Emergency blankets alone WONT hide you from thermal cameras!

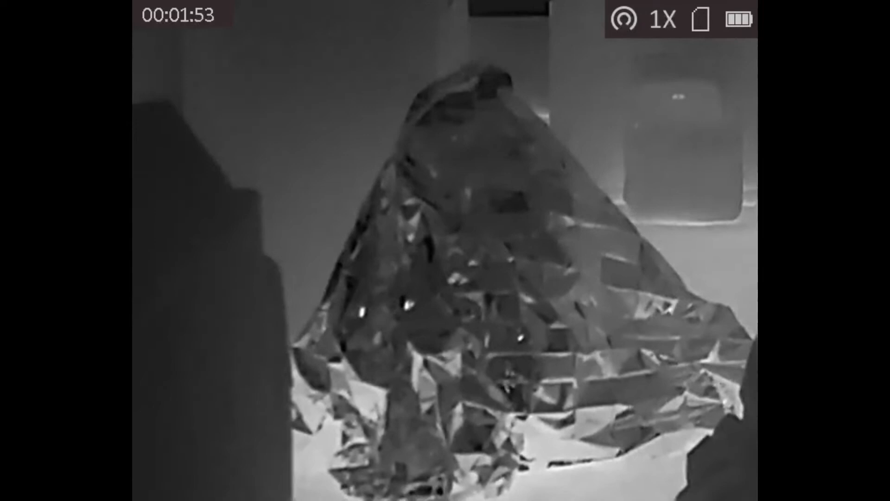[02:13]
And I did try all of the different modes before the recording, and there was not much of a difference, unfortunately.
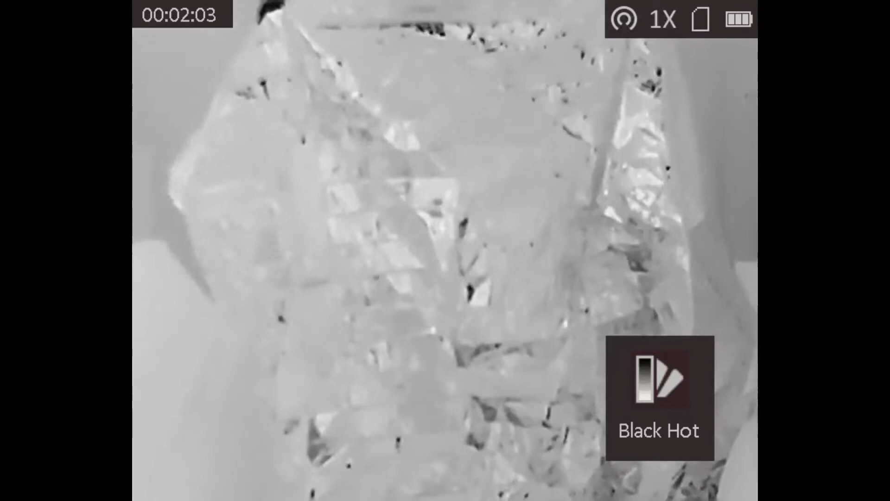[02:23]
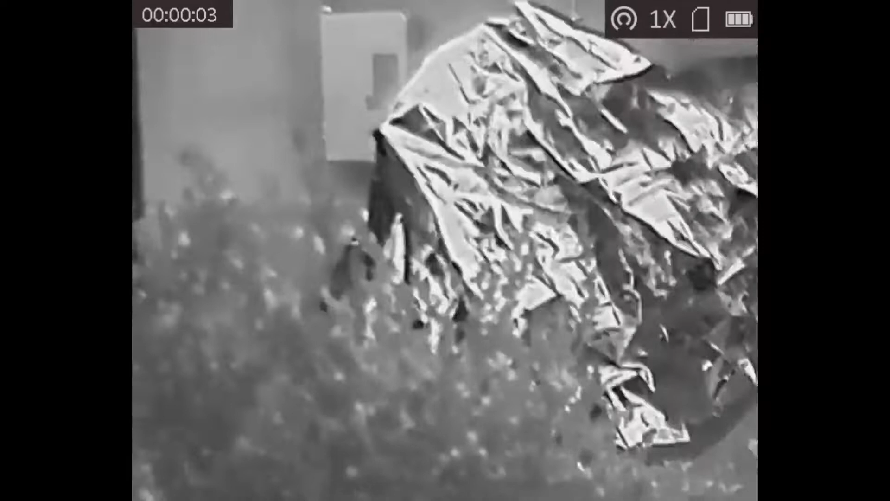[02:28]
So this is a shot outside that shows the majority of the issue here.
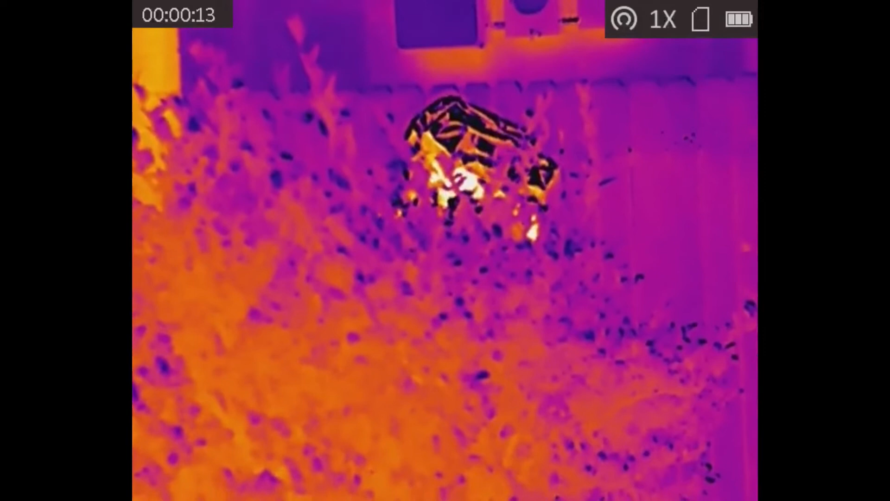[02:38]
It's actually just a little bit too reflective, but it's a pretty good start.